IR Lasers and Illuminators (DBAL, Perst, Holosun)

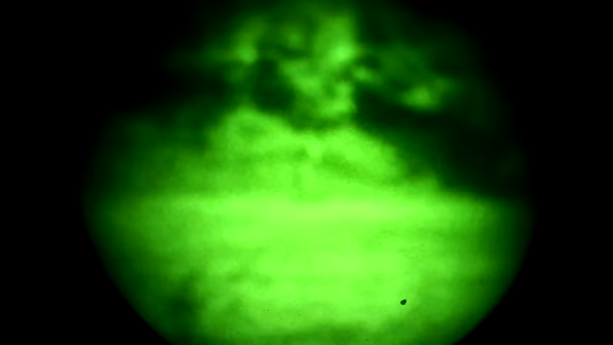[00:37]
laser units based on our experience so far i highly recommend a
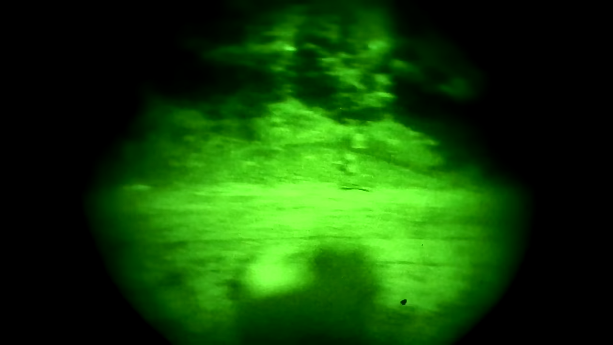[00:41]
combination unit with an illuminator and a designator there
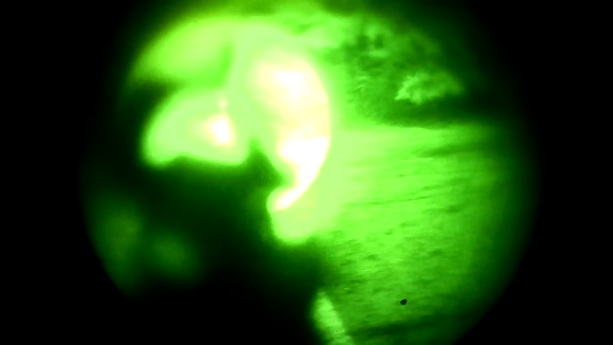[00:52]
aiming laser and an IR illuminator and you're going to want them
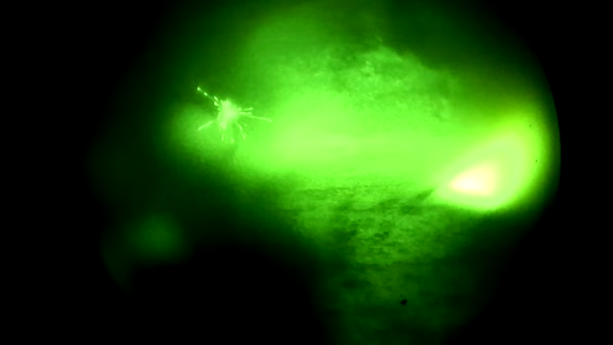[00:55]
in the same
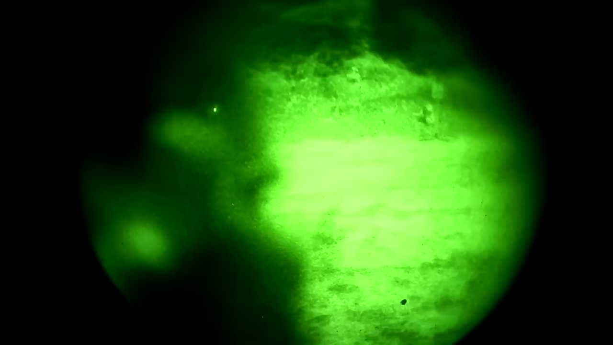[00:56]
unit the main reason you're going to want a combination unit is so you can turn them
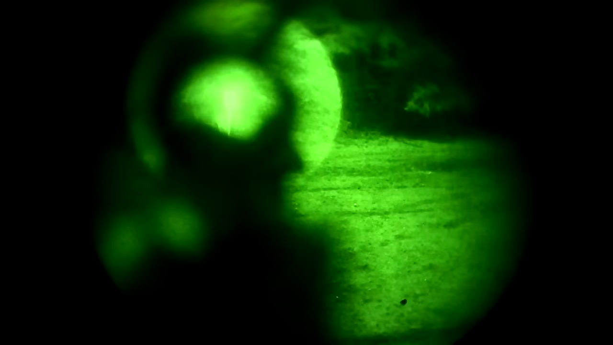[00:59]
both
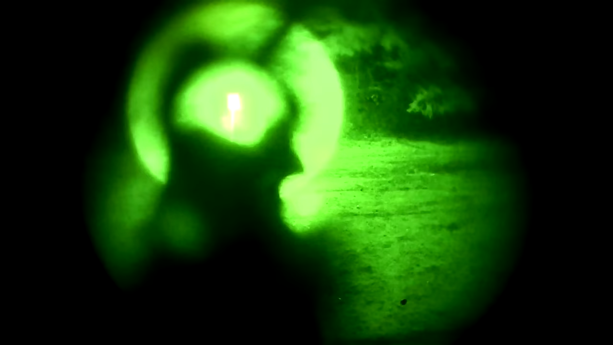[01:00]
on with one button this can be accomplished with
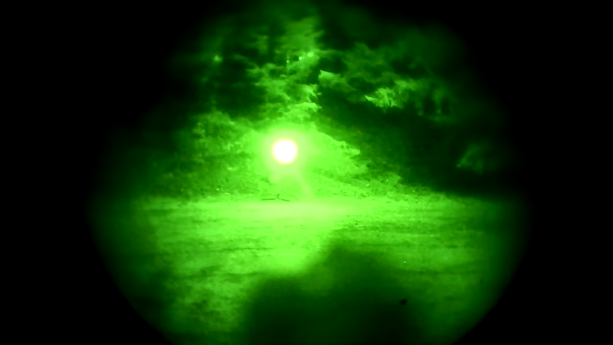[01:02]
separate units and we'll talk about that later but for reasons we'll get into i don't recommend it
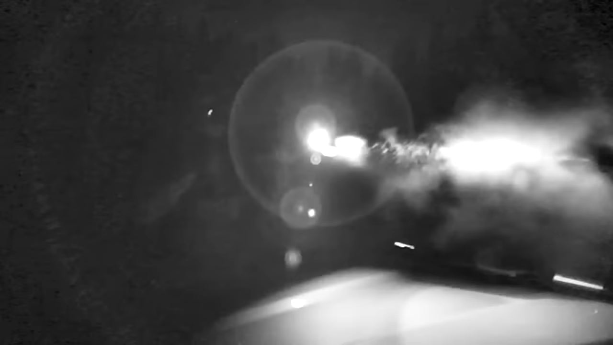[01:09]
important most likely you're going to
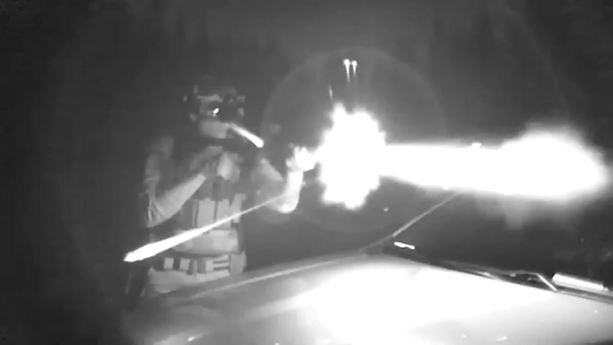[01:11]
mount your laser unit at the front top of your rail and that adds a lot
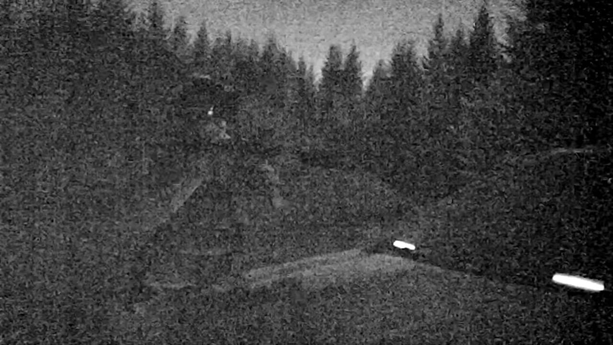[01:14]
of swing weight to the gun if
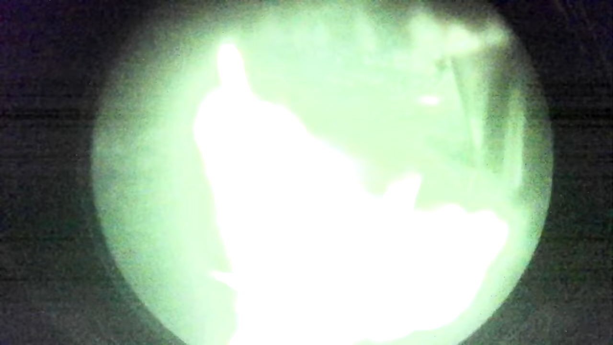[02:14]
has an ir laser and an ir
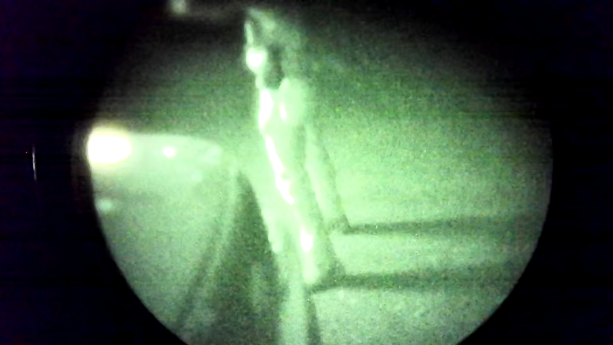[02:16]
illuminator the
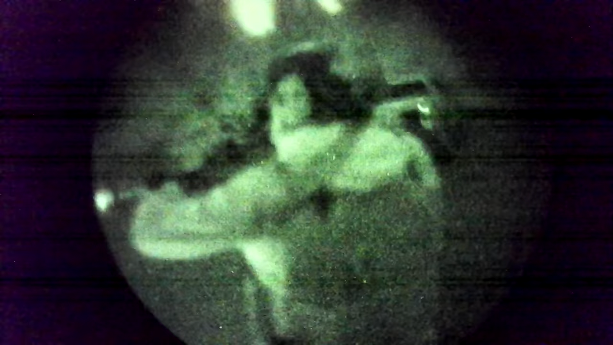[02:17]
illuminator is
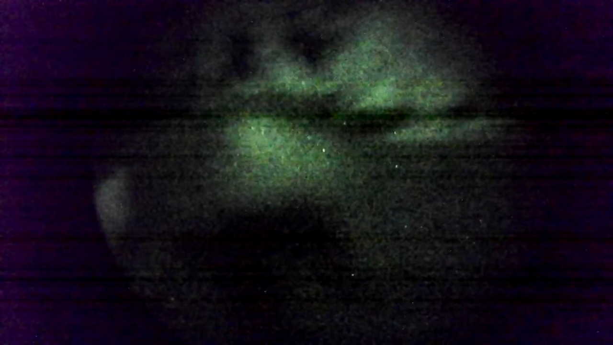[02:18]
also laser based rather than led based like
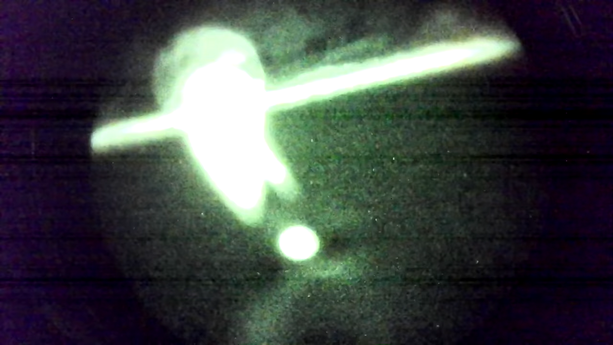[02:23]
to what's considered relatively eye safe for civilian use like with most combination units the selector
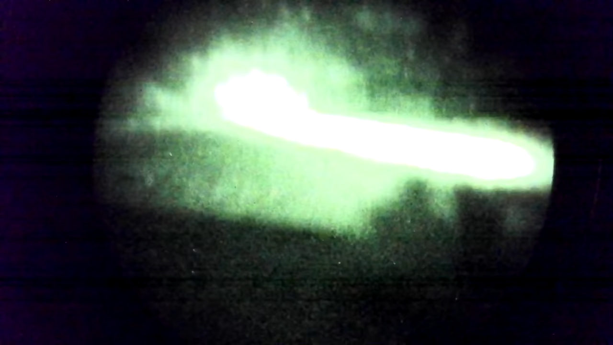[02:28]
switch on the d-ball i2 allows you to select
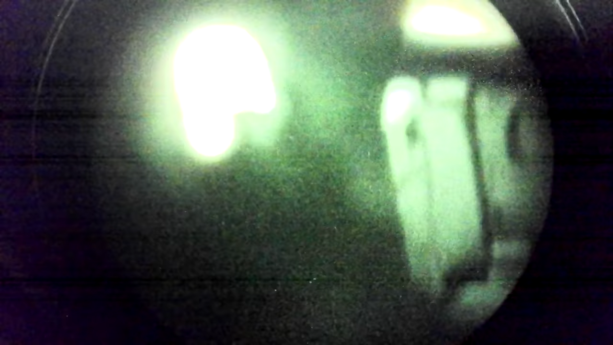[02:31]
low
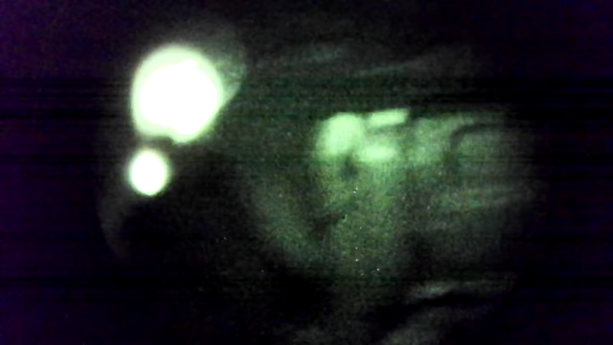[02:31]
and high modes and combinations of laser illuminator or both the
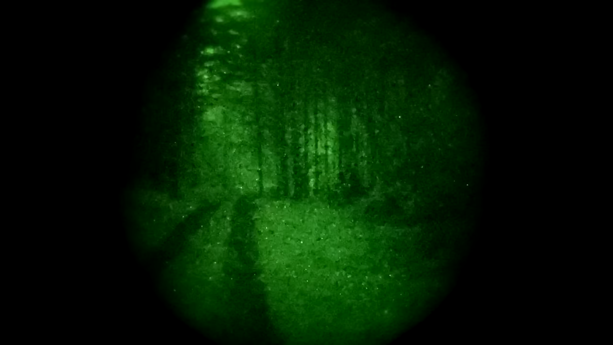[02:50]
low profile it's small and it's lightweight at only eight ounces it's also one of the cheapest combination
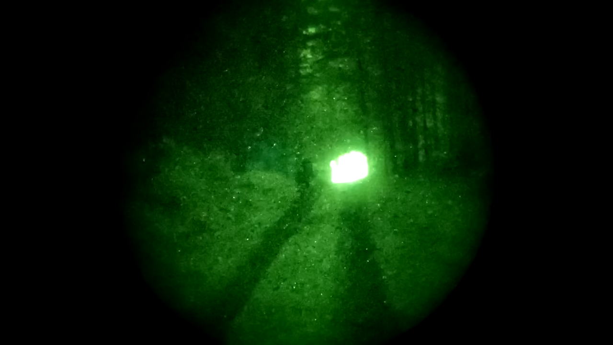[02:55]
units you can get usually running right around 800 bucks yes it is limited to civilian power